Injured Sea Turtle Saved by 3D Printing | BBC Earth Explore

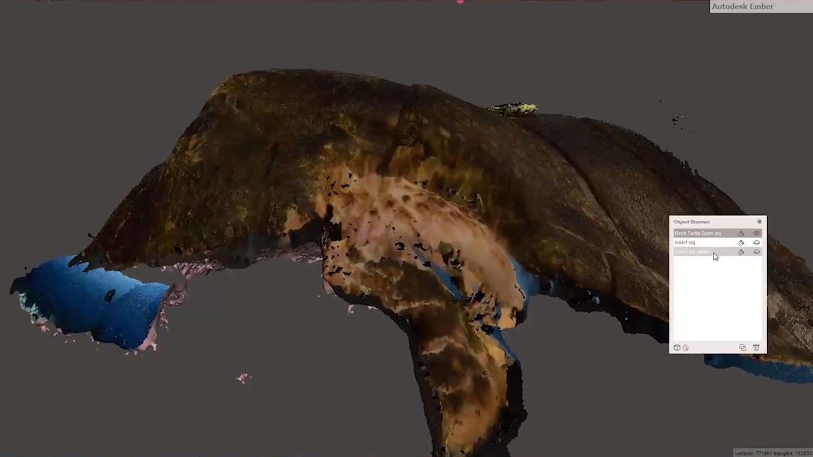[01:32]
So all I really had to do was mirror the good half over the bad half,
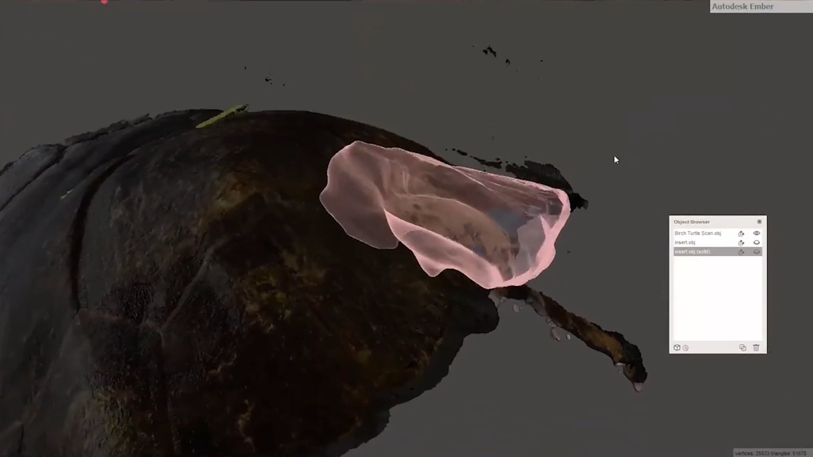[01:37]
subtract the bad half from the good half.
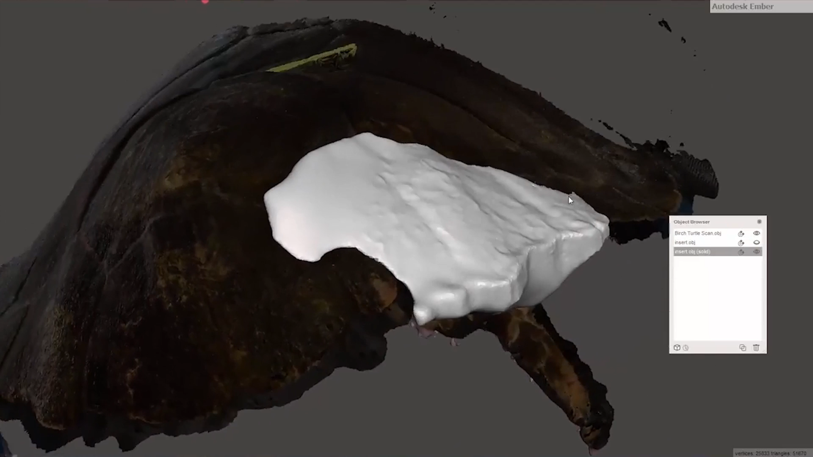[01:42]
So I'm left with this perfectly fitting plug and the top of it even mirrored the other side so it still had all the
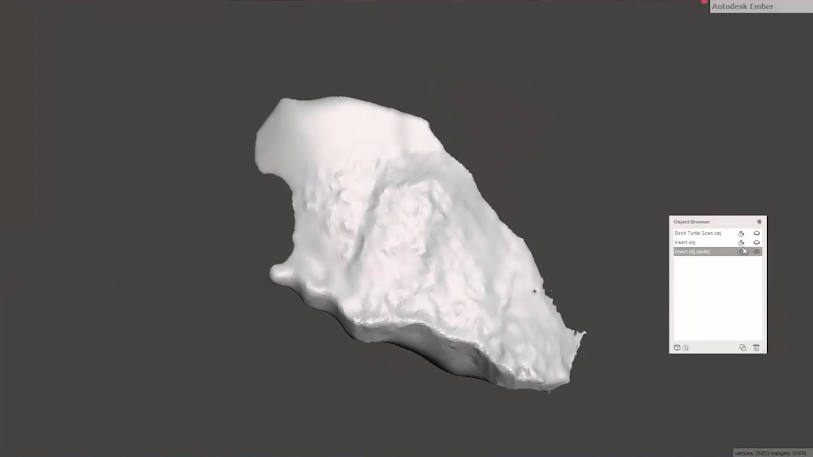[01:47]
sort of shapes and designs and grooves in the top of the shell that the other side had.